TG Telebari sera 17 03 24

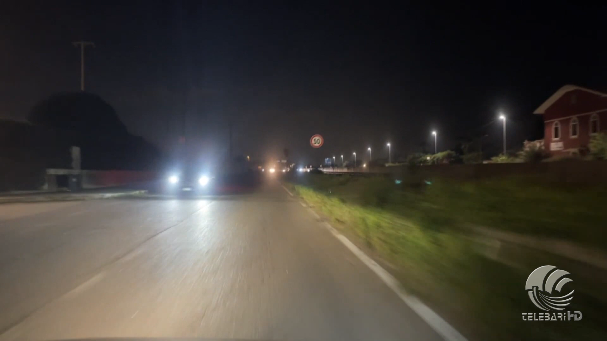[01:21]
Il problema è nato da quando i tanto discussi lavori di Anas per la sostituzione dei guardrail con i nuovi New Jersey in cemento sulla statale 16 hanno comportato la rimozione dei pali dell'illuminazione che si trovavano al centro della carreggiata,